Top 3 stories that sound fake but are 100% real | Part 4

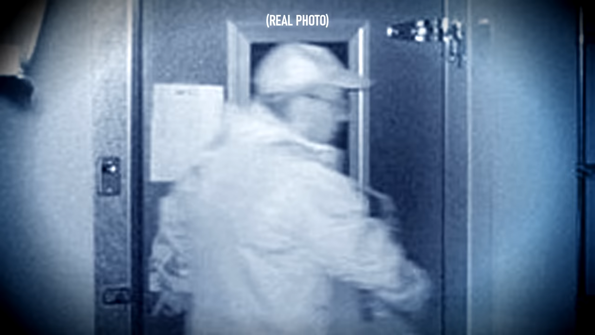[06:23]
As soon as this man had pried open the back door, it had picked him up and remained silent, but sent an alarm to the nearby home of Sergeant Terry Hughes, who was a game warden that was investigating recent thefts in the area. Terry sped to the camp in under four minutes, and he parked his truck a ways away from the dining hall because he was worried he would scare off the perpetrator.